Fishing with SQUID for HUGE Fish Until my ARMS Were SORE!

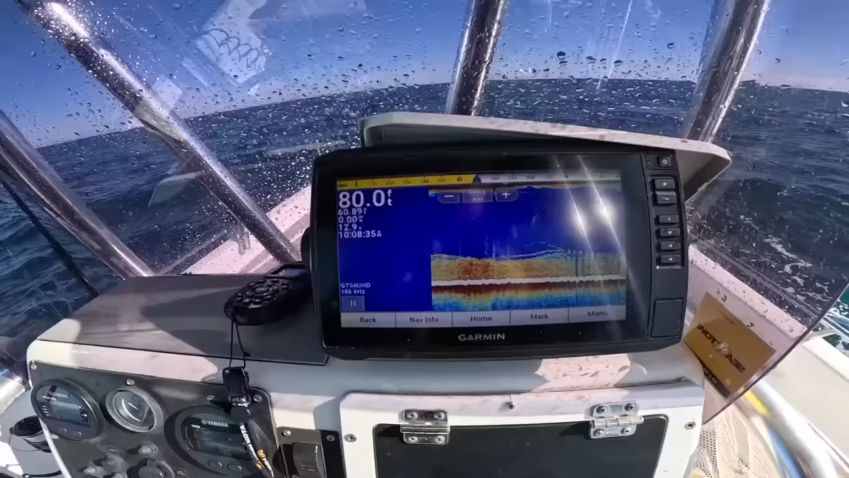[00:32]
but we're sitting over some nice structure and a lot of bait and fish on there so i have plenty of squid have a little double drop